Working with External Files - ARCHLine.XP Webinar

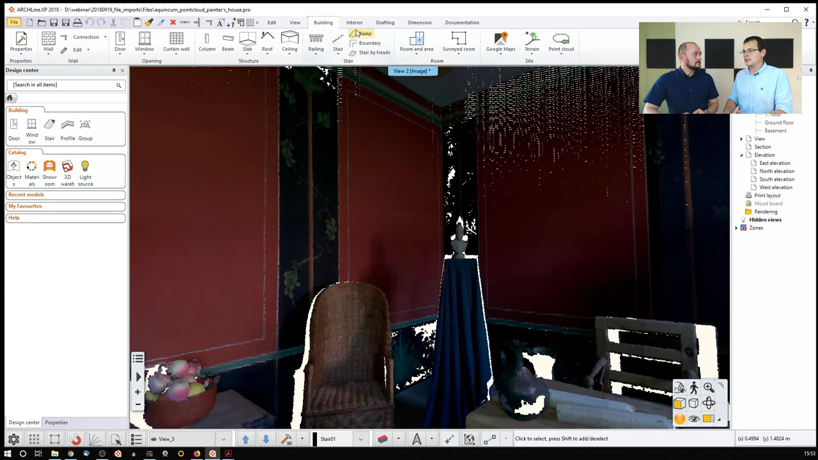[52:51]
there's a menu called point cloud, and here are the tools to set to process the cloud. But let's look around. Now, you might notice that we are in an environment in which there are certain whitish things. Now, these are the nodes that were behind the device. So now let's imagine that we are standing where the device was, turning around and shooting laser beams all around the place.
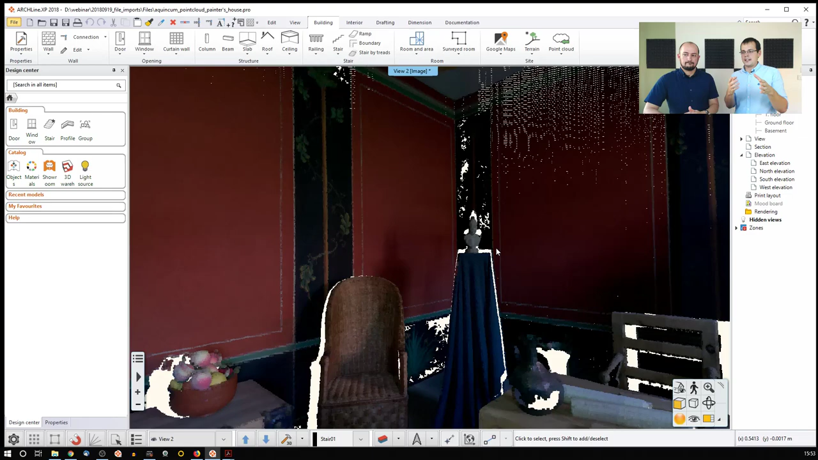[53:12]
But obviously, if a chair or a statue was blocking our view, we weren't able to get nodes from that. But that's not a problem at this point. Let's look around, see what we have here.
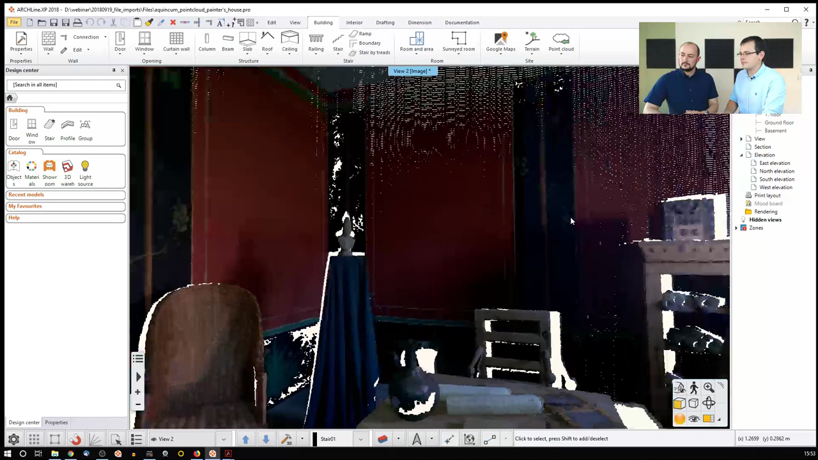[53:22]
So this is, can you tell us a couple of words about this room? Because I think you know what this was. Yeah, this room, it was a very nice detail with the detailed painting.
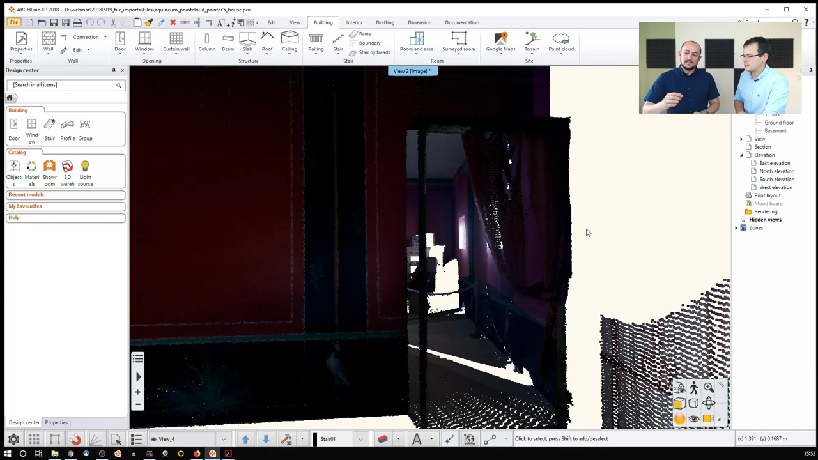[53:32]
As you can see, we actually took a lot of real photographs as well to use them as texture later.
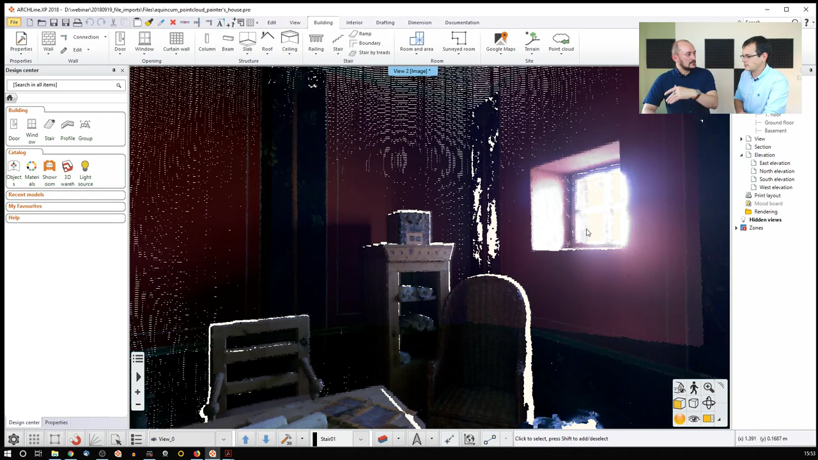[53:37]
And it's a very specific building because it's not the original building.
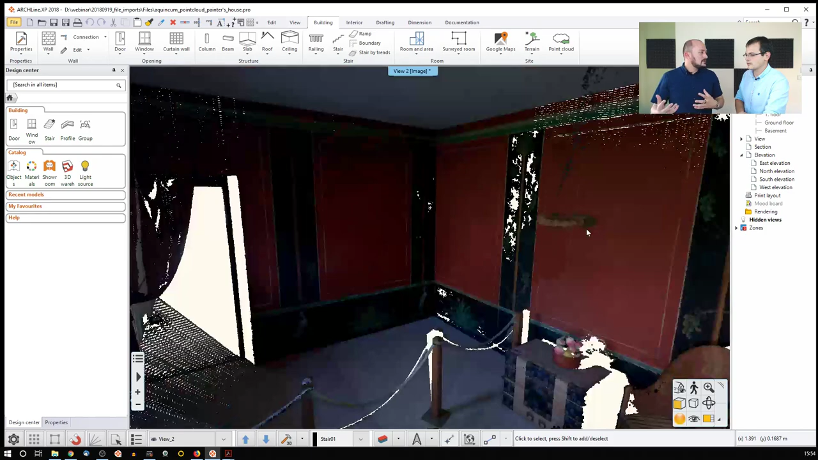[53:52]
So it's like a stage of the original building itself and turned into something that looks like the
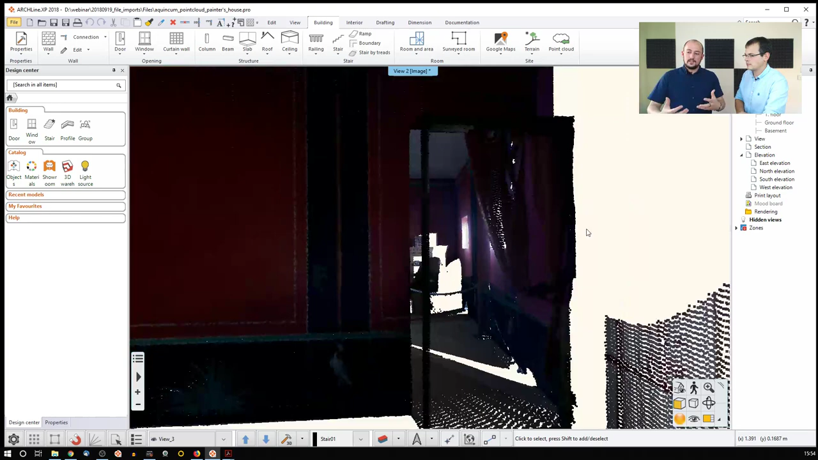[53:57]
original based on excavations and reconstruction
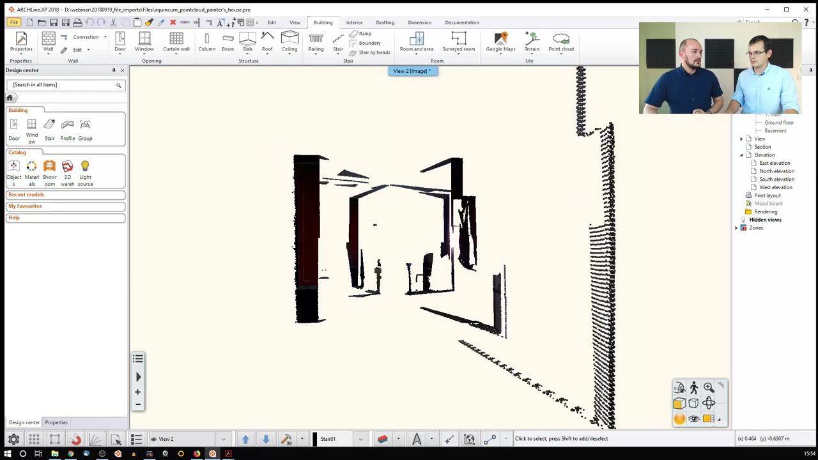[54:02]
works that they found information at the original site here in Budapest.
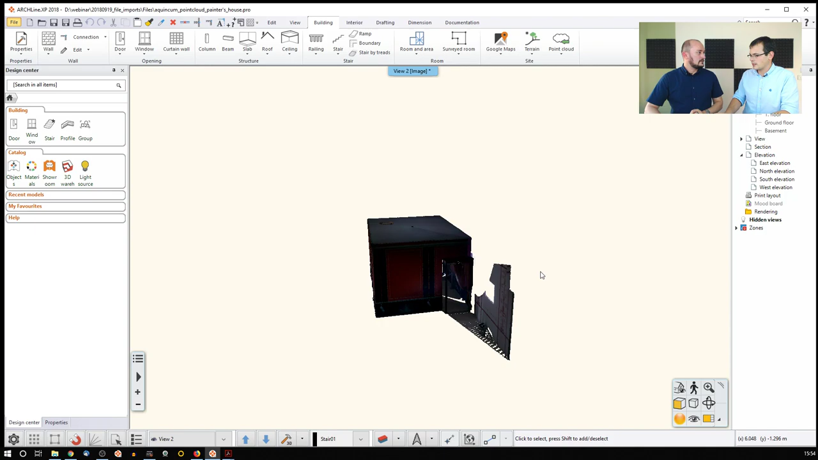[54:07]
Yeah, so let's see how we can turn this into, because if you zoom in, you see that these are actually falling apart.
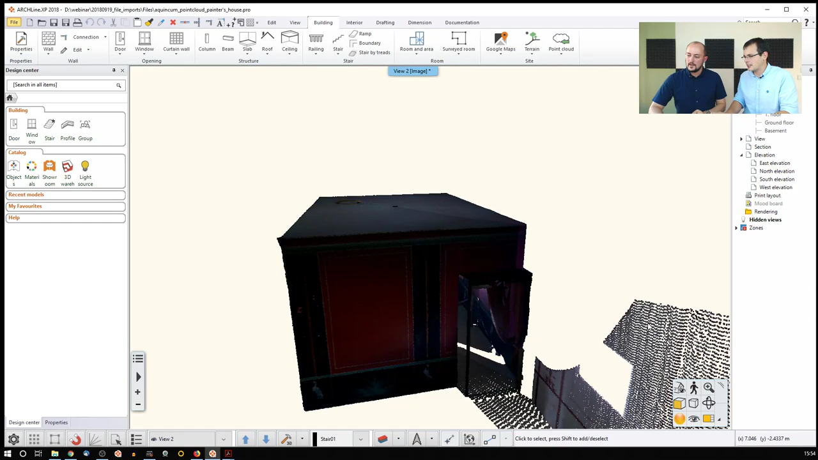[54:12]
These are just points. Yeah, they are really points. So how do we turn this into a three dimensional model? So every point cloud that is imported generates a 2D view with it,
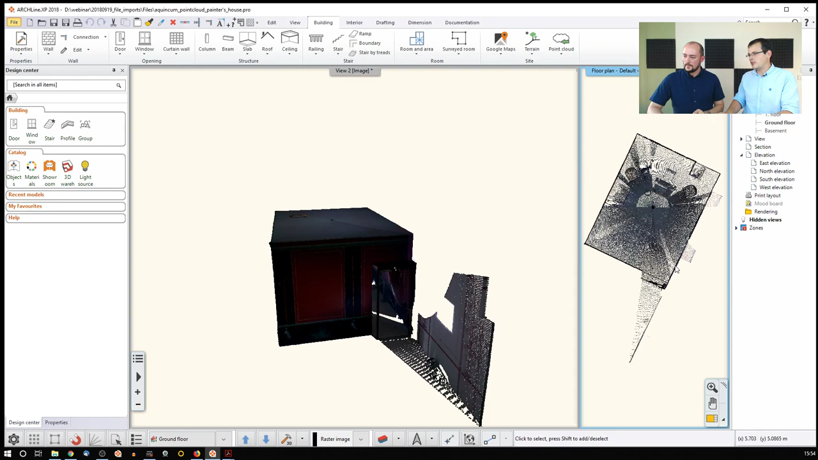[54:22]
which in itself would not be usable because everything is piled up onto each other. So we have to isolate certain things. So let me go into the 2D view.
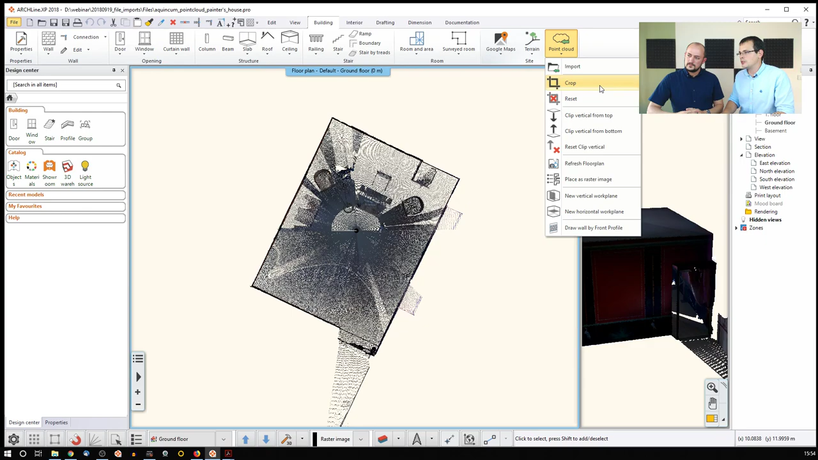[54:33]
And one of the first things you would do is that you you crop everything that you don't need from this point cloud. So first you select the model and then you just crop around it. Now, I'm not going to see I'm not going to be able to see things which are outside this, but that's exactly what I want. So first of all, isolate things that you want to work with because the other points are not necessary to your work. So save some computing power.
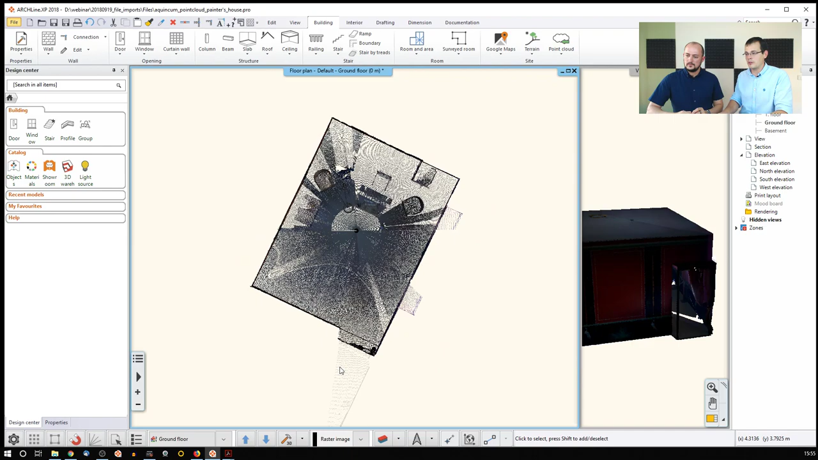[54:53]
Can we somehow clear this up like it looks like less dense in the middle? That's right. Now, the concept would be is that in order to get data, for instance, I want to know where these windows actually are in order to do that. And that's that's a common practice of when it comes to processing point clouds. You have to create slices of this model. So what we are going to do, we are going to isolate one thing size,